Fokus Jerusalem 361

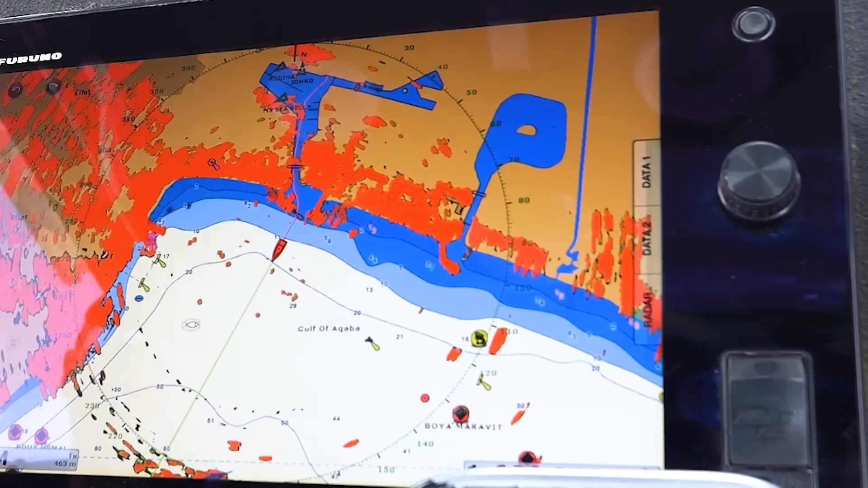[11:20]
Hier ist die Grenze, aber die Israelis dürfen sie hier auf dem Wasser nicht überqueren. Sie dürfen sich hier nicht einmal weniger als 100 Meter nähern.